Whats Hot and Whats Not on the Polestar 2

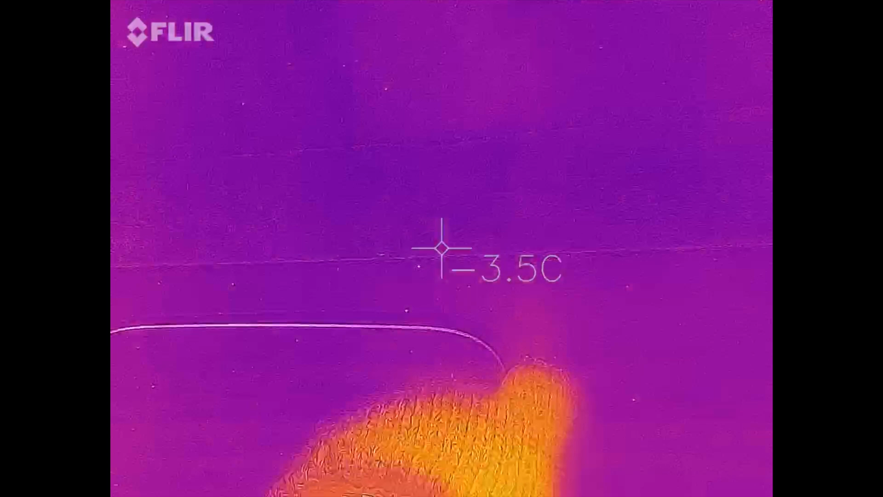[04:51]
On screen: spot -3.5°C
Nothing hot in the charge port.
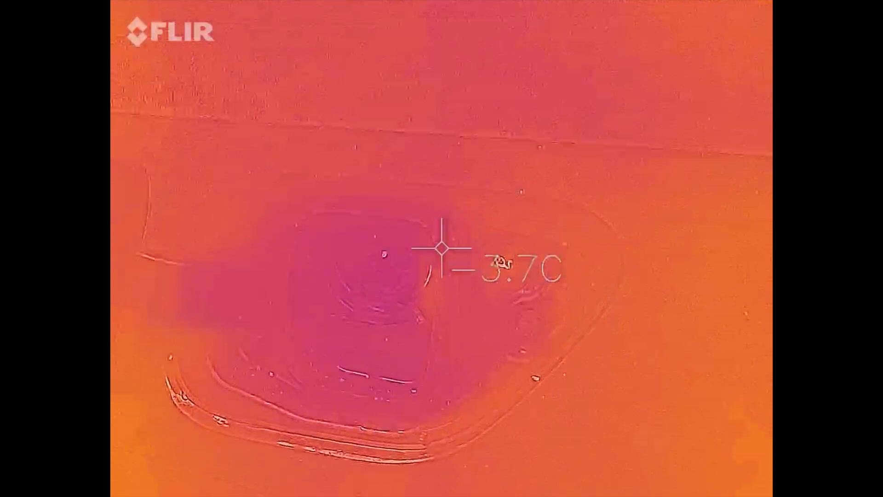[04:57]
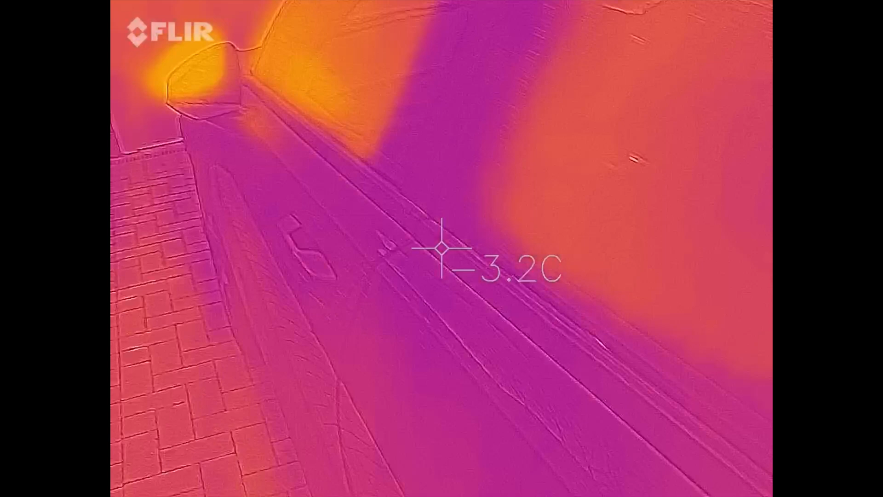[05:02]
Okay so we can see the defrosting happening on the wing mirrors there.
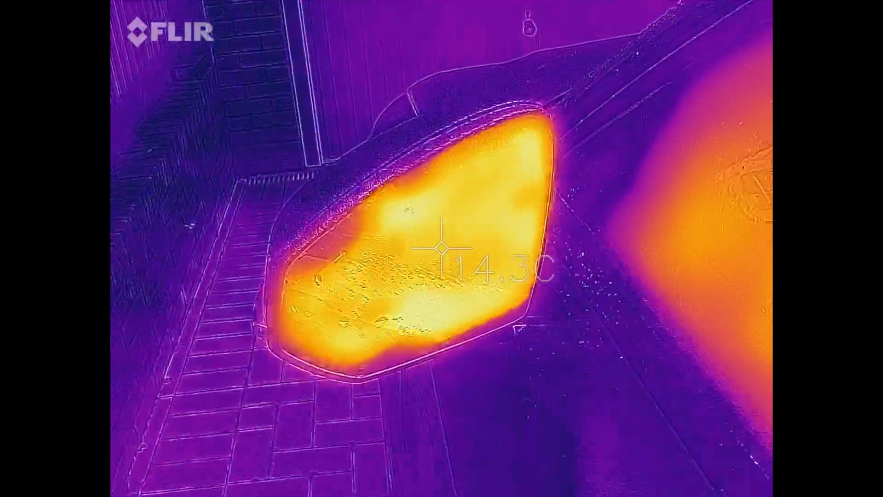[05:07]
So I get a good heat. Which is good.
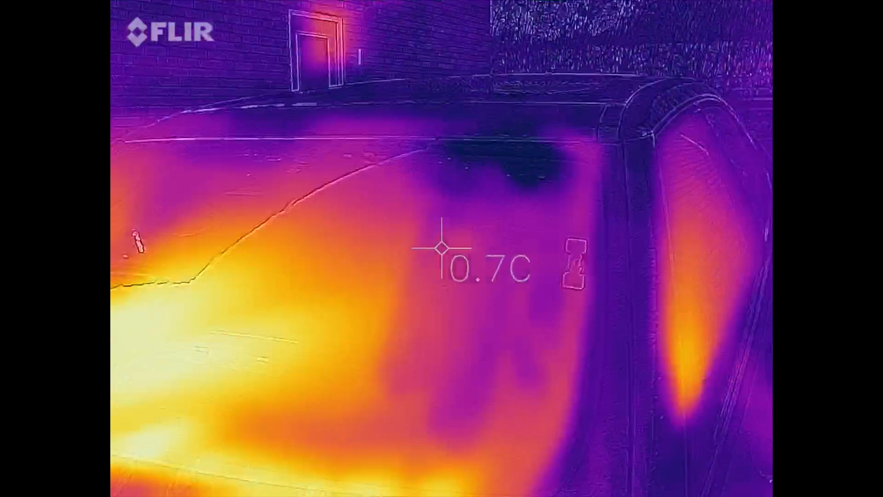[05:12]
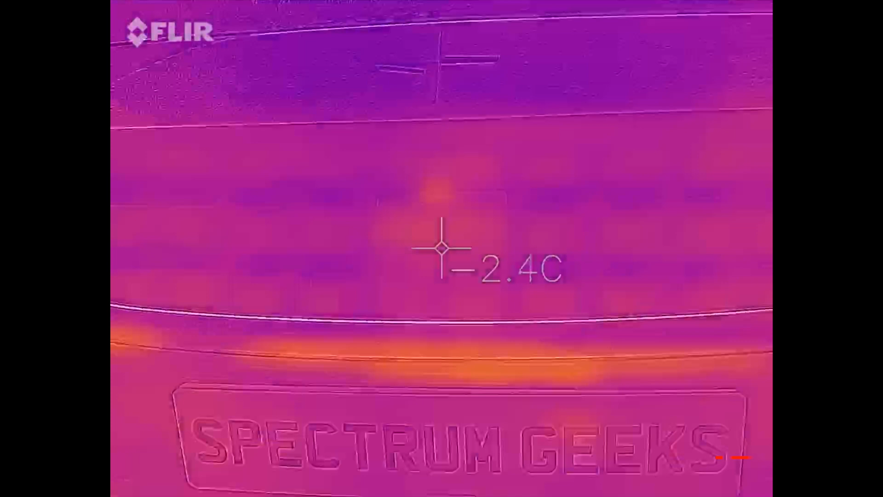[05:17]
I was expecting to see some heat from
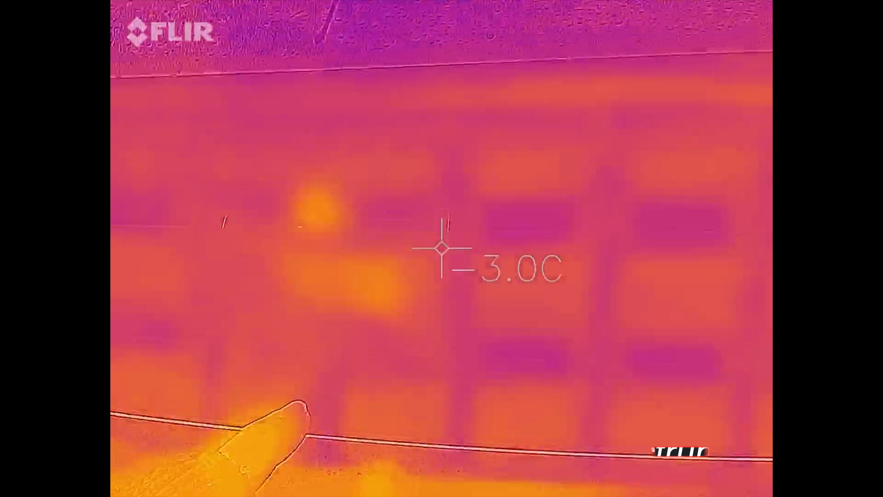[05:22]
where the radar sensor is there.
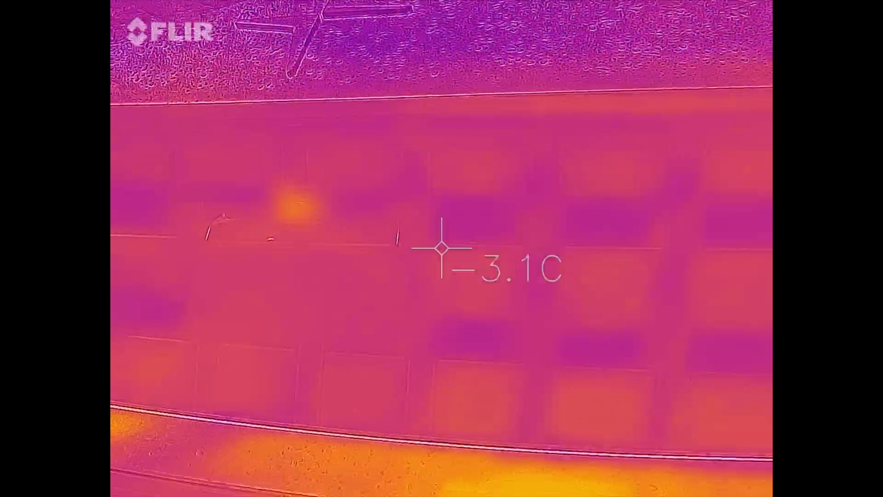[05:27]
But I think that must have to be on after the car's been running for a while.
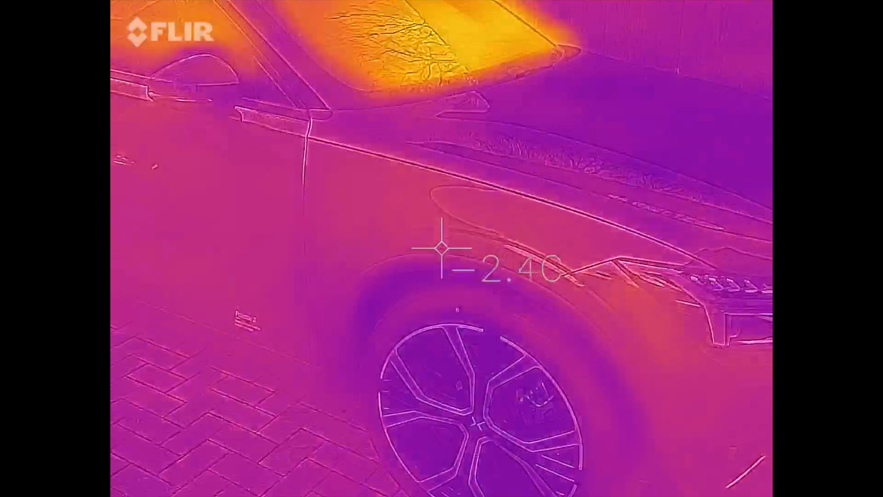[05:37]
to see what that looks like. If we have a little look inside.
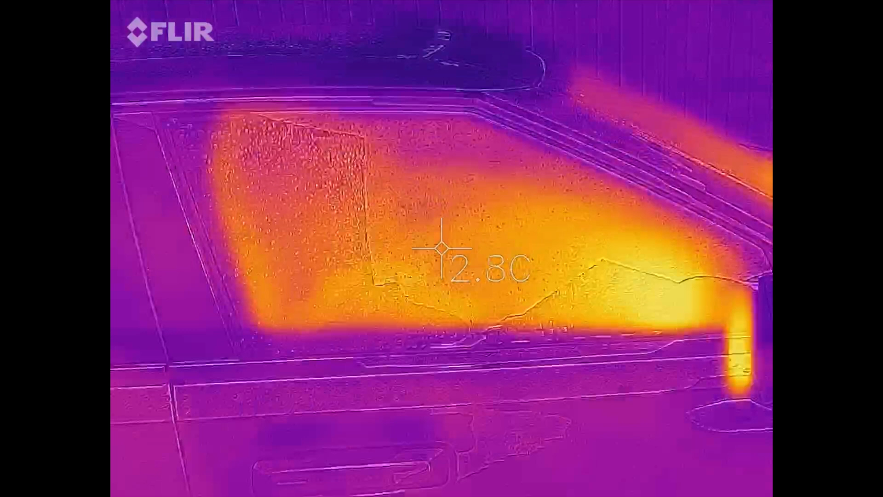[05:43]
I'm not sure if the... Okay so we can see this is the... It's nice and warm here. Heated driver's seat here.
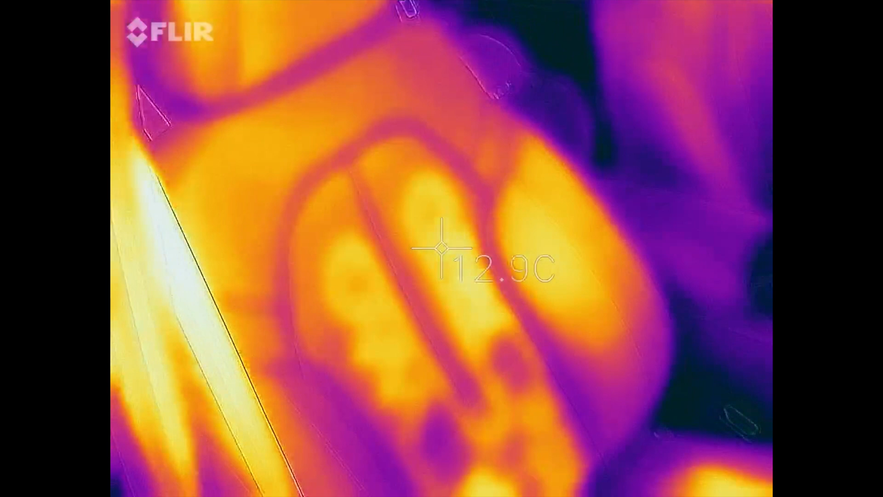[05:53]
On screen: spot 12.9°C
You can see the heating elements inside.
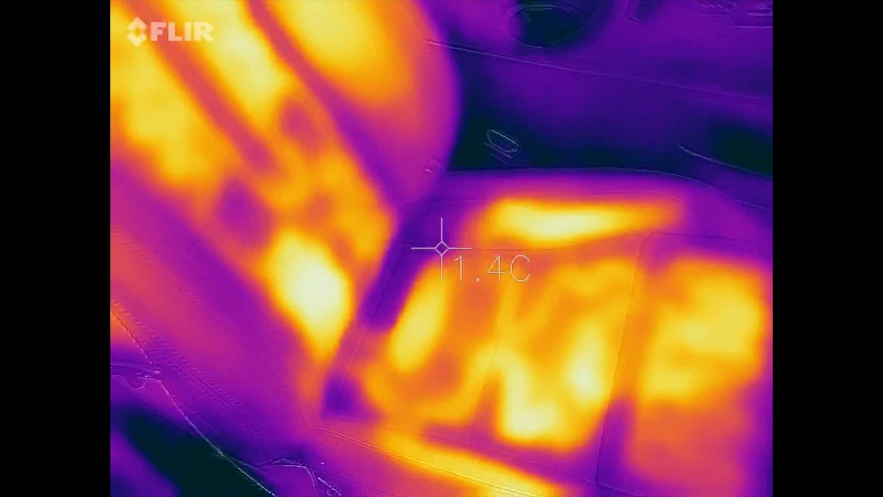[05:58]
The passenger side has been off. See that's cool.
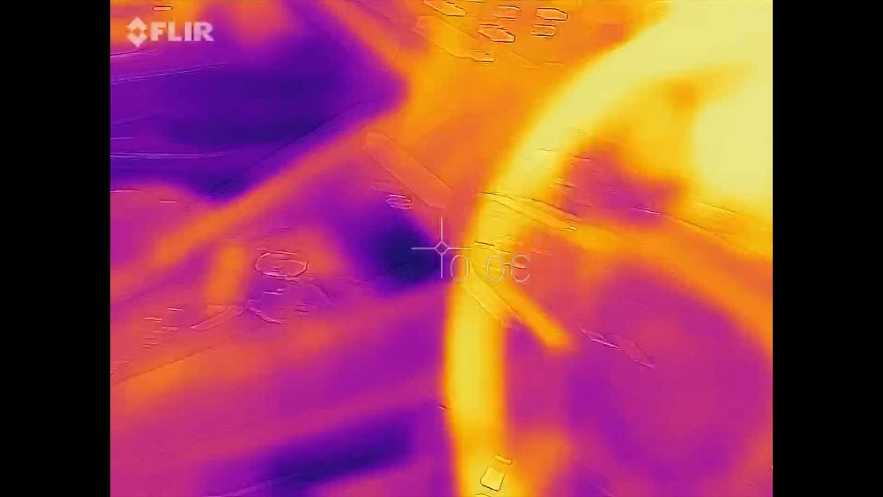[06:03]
And heat on the steering wheel there.
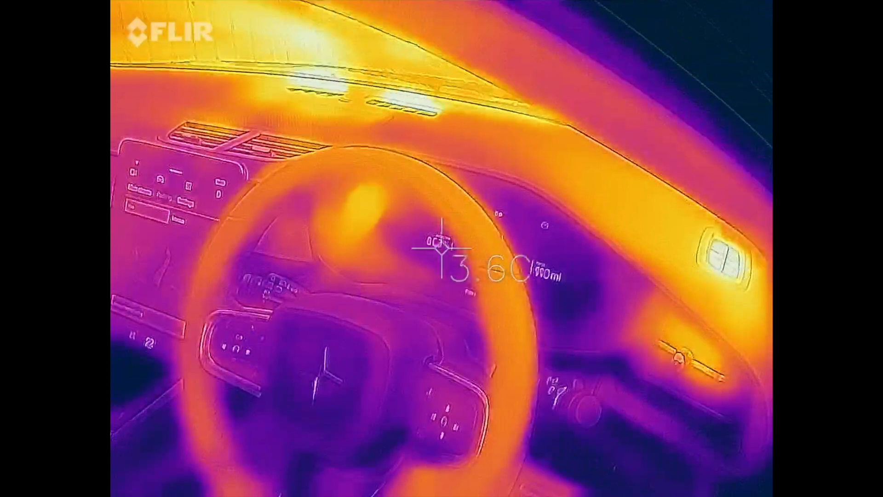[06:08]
So we'll have a quick drive around the block.
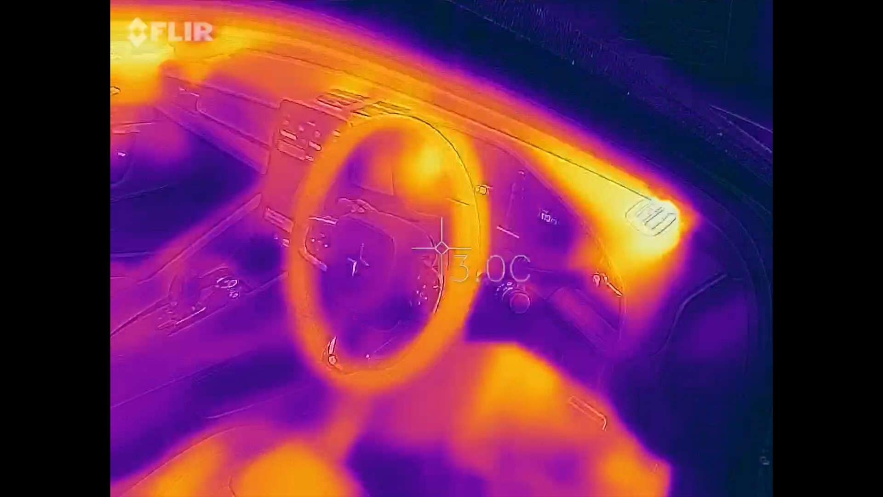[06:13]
And see basically if we can get that front sensor to heat up.
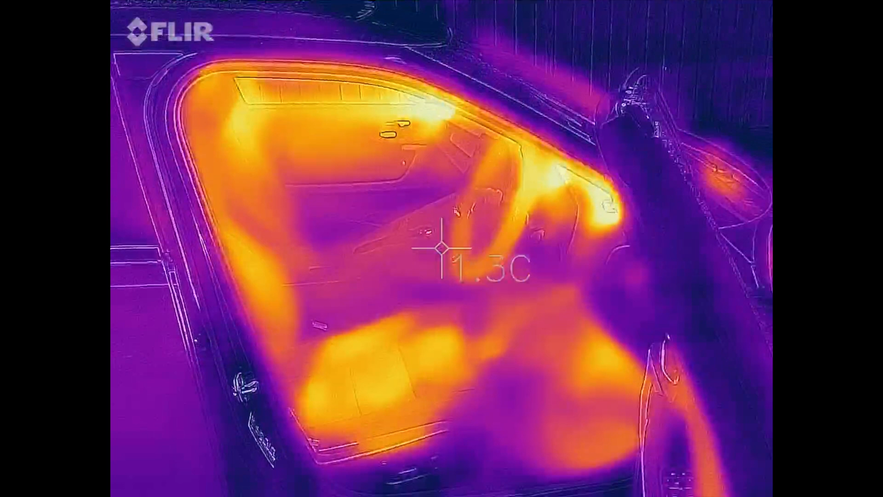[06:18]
Okay so now we can see a little bit of residual heat around here
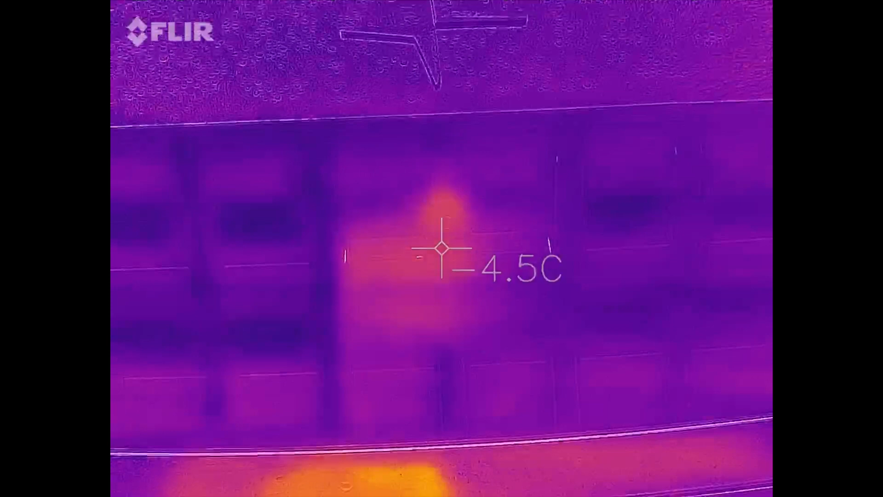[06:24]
from the very short drive that we had.
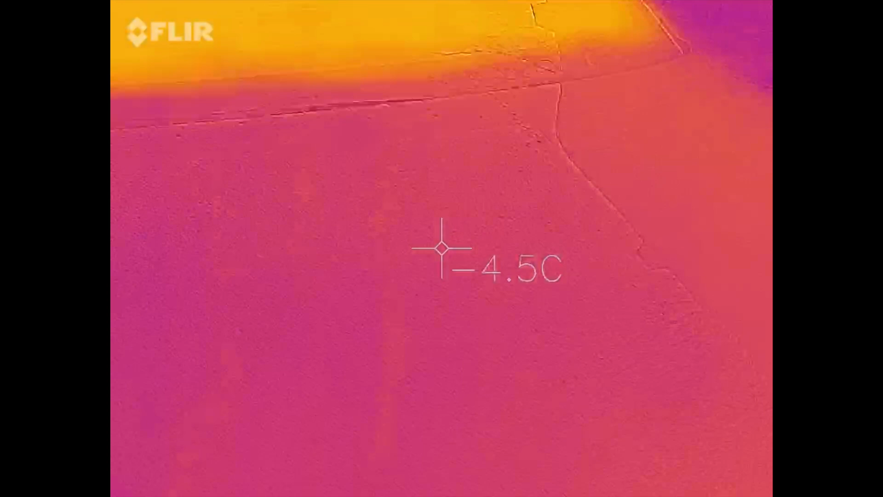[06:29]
I think it will get better depending on the winter.